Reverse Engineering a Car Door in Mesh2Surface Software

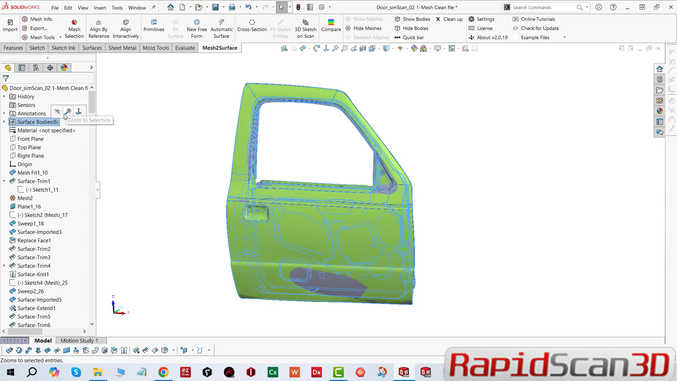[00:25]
We were required to model this one-to-one.
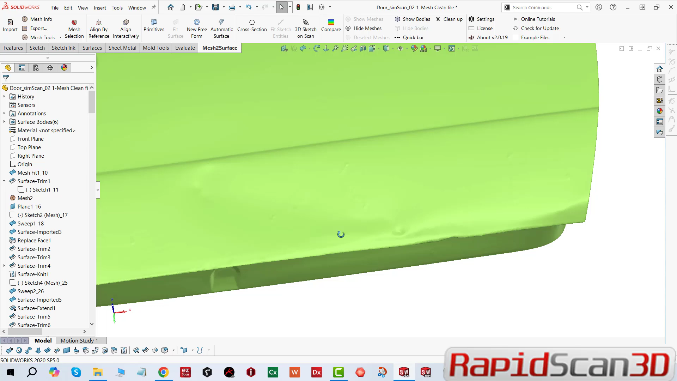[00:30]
So what we did is basically clean up the mesh, and then we did some mesh repair,
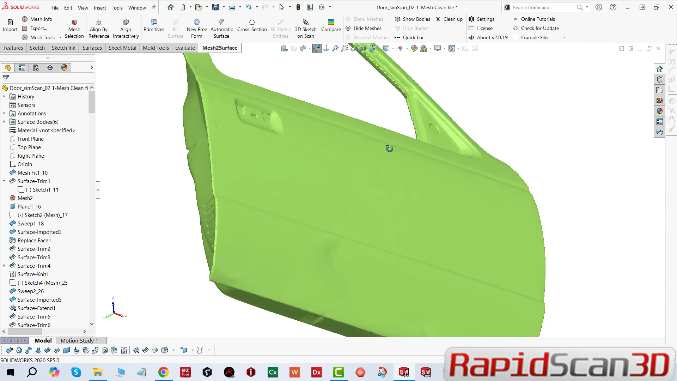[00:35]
and then we start to aligning the part to world coordinate system in the mesh to surface.
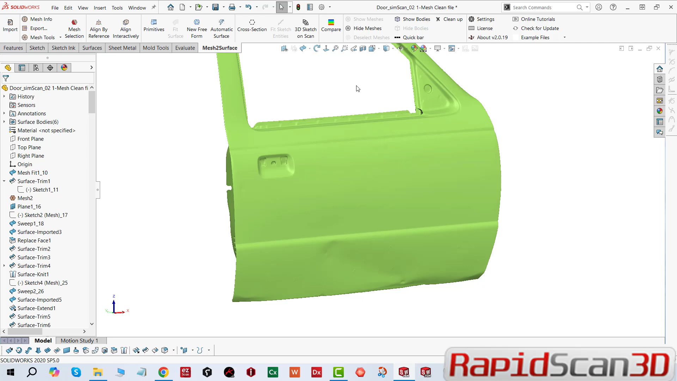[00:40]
Then we start extracting main planes,
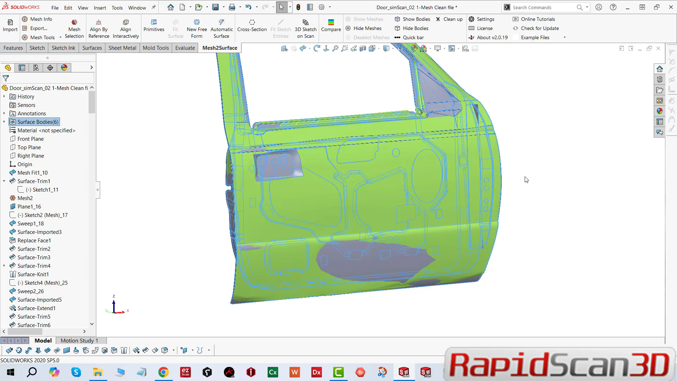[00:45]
surfaces, and extract edges, and then sketch entities. Then we started creating sketch profiles. One of the most important things is how we extract the geometry.
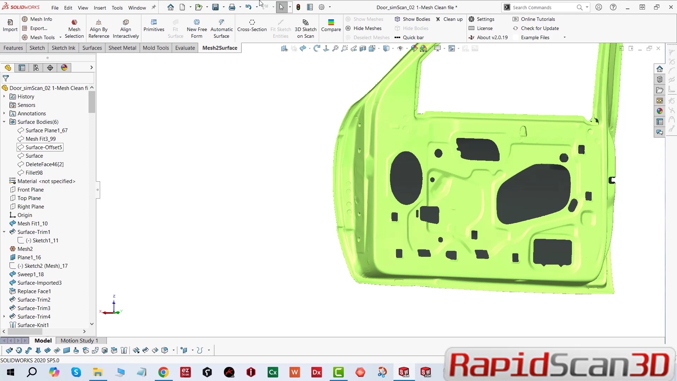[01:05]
We can do it in multiple fashion. One is we can use the mesh data itself,
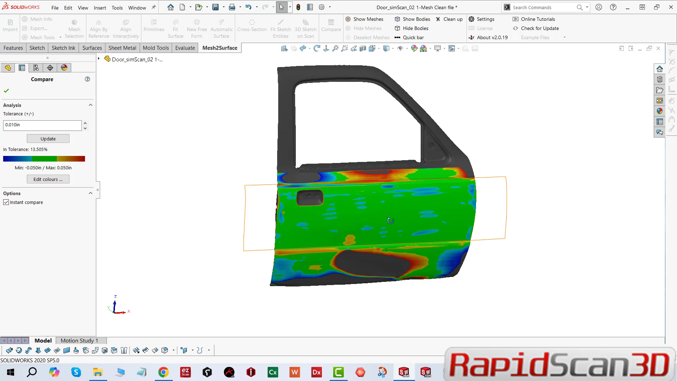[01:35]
If you look at the design analysis, when we compare the part, you can see that there's a deviation.
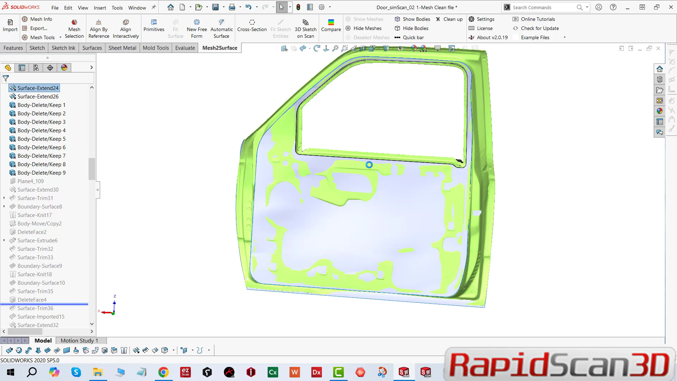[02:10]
and you're going to have to take your time and then analyze it and making sure that you are capturing every geometry that you need.
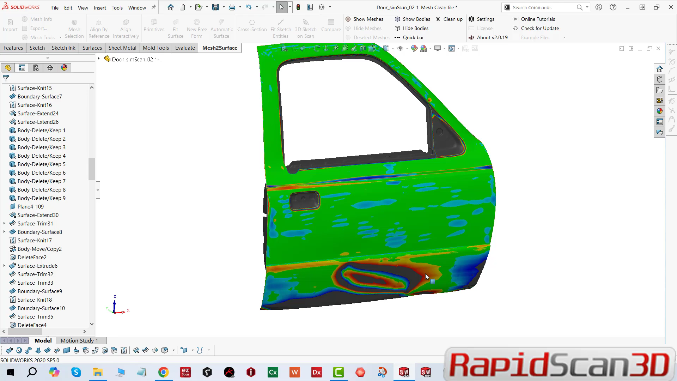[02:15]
If you look at it,
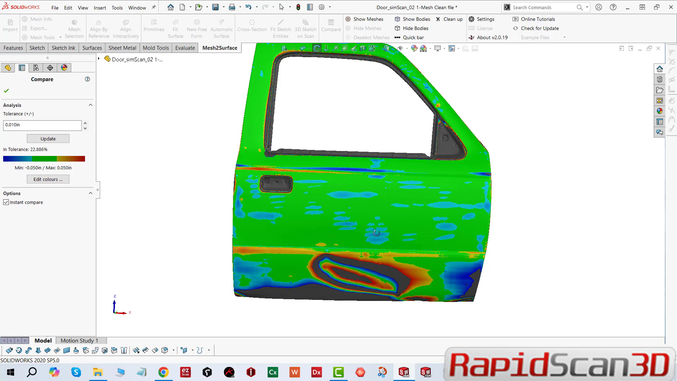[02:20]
I got a really good result from my initial design concept, and then I continue building my models on top of each other.
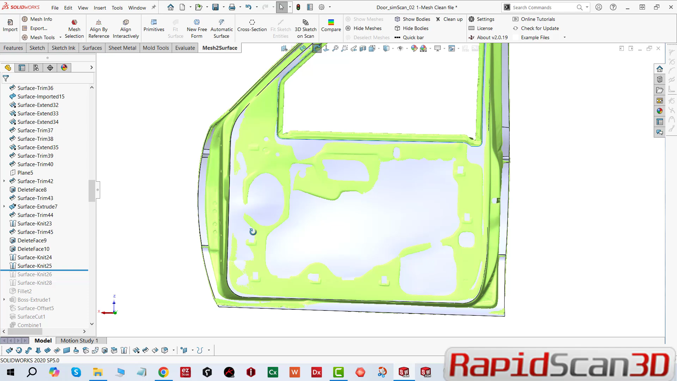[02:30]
It was one of the hardest part, I started knitting the surfaces together in some areas,
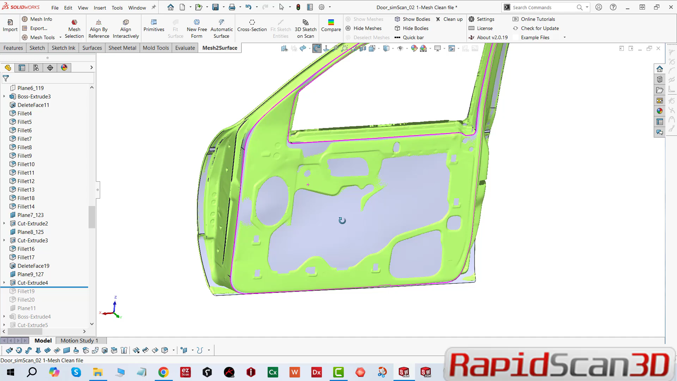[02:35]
but I managed to extrude and trim it,
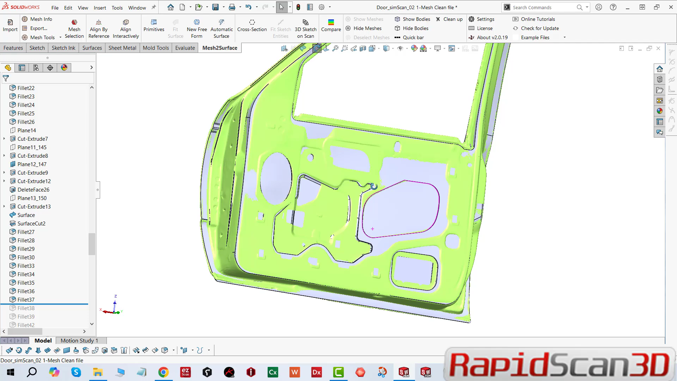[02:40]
and create bodies, extract the bodies, and things like that.
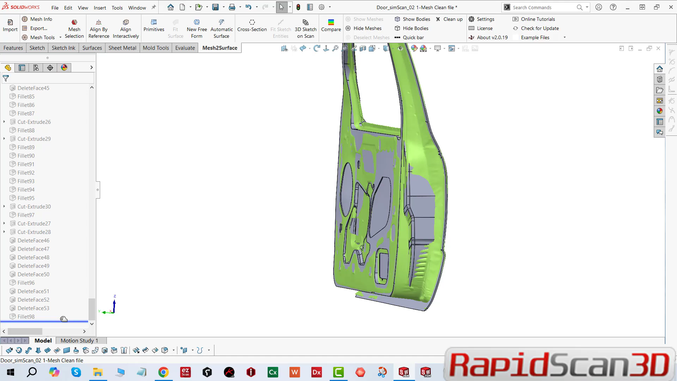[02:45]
It's very useful. So, and this is our quick tip of the week.